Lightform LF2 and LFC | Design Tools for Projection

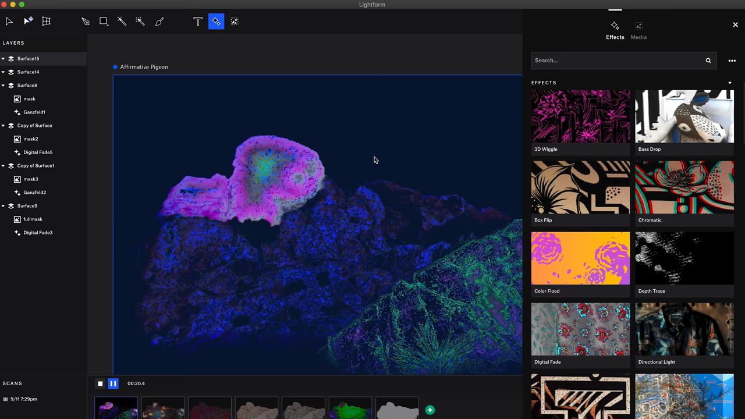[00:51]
The scan takes about a minute and once it's complete, you can quickly drag and drop dozens of effects within Lightform Creator,